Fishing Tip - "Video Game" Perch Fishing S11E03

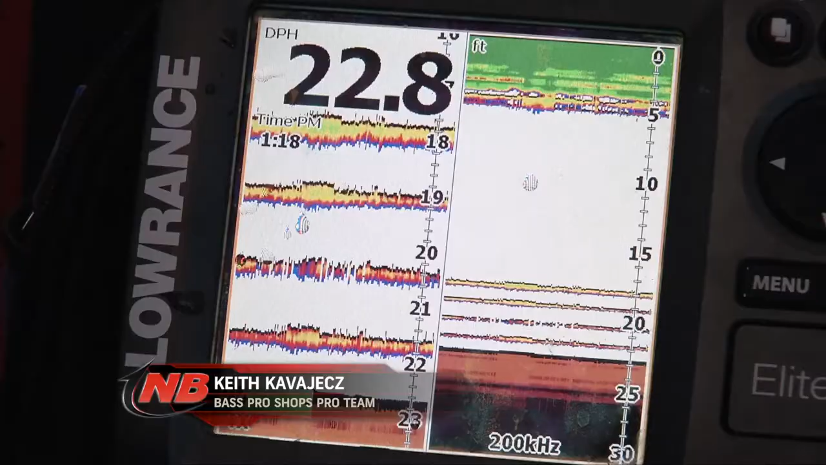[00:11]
we've got on the graph here is I've got it in split screen mode on this half over here what I've got
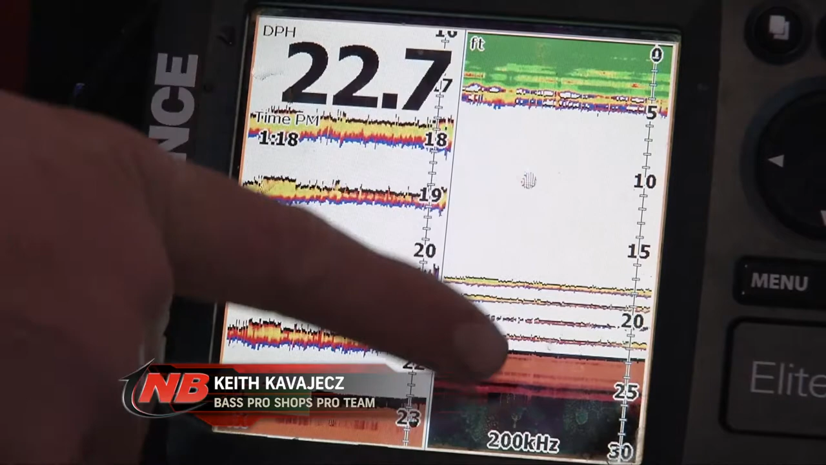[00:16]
is the full water column that way if a fish comes in high you'll
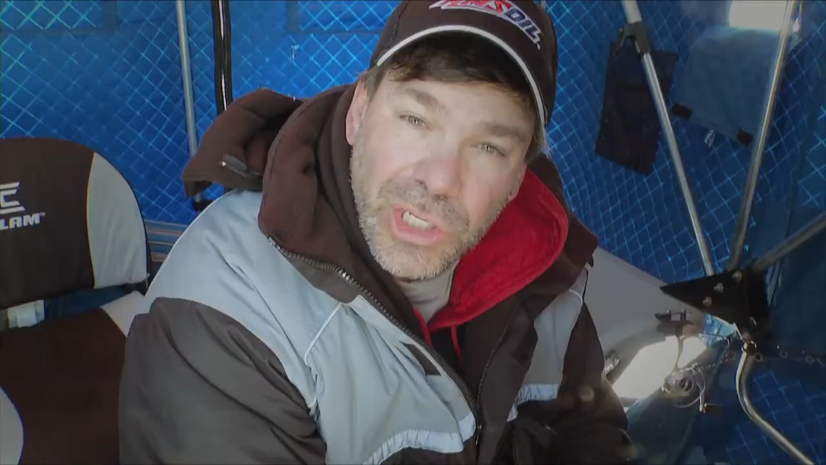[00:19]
be able to see him and reel up to him and maybe jig him in
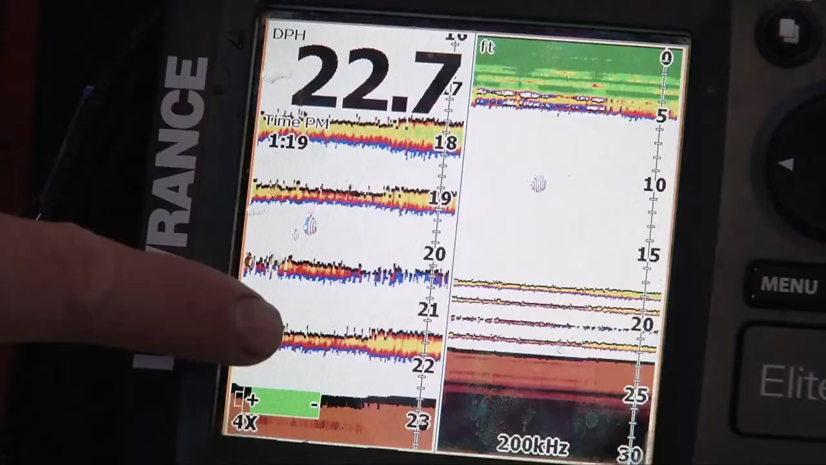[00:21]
but over on this side we've got a zoomed in four times zoom down here we've got the bottom and then we've got one two three four kind of lines stagnantly going
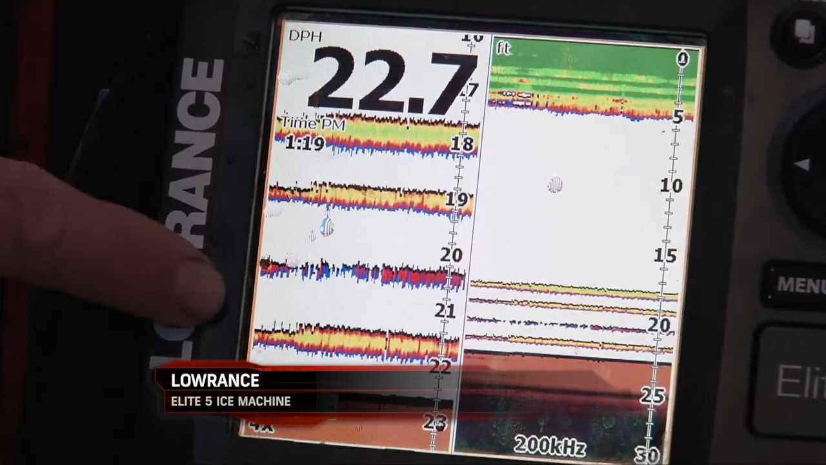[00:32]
across the screen and what those are from is those